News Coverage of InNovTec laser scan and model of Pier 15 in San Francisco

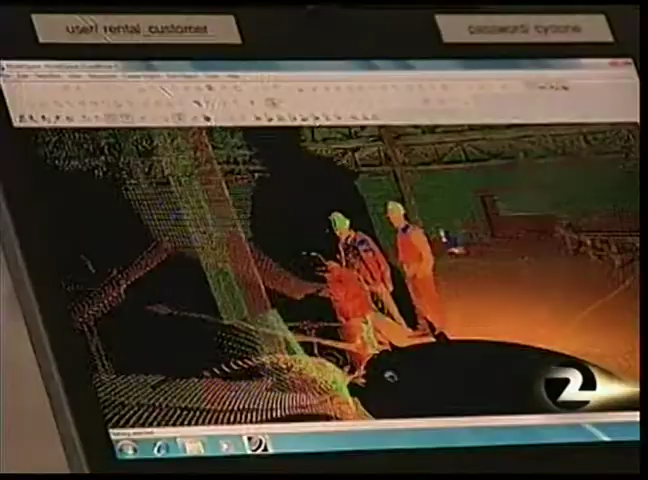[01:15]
Project managers say for the first time in the world they're using lasers to take images of the pier and its foundation underwater.
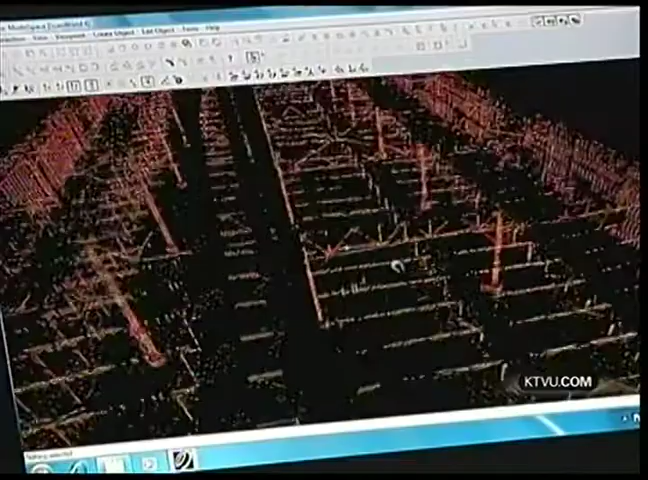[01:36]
Computers calculate coordinates to form a three-dimensional image.